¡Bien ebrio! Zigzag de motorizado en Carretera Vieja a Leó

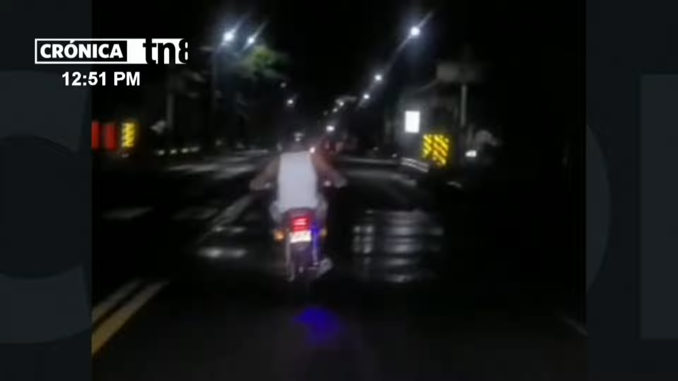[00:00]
Conducir bajo los efectos del alcohol es sumamente peligroso, pero hay motociclistas que siguen jugando con sus vidas.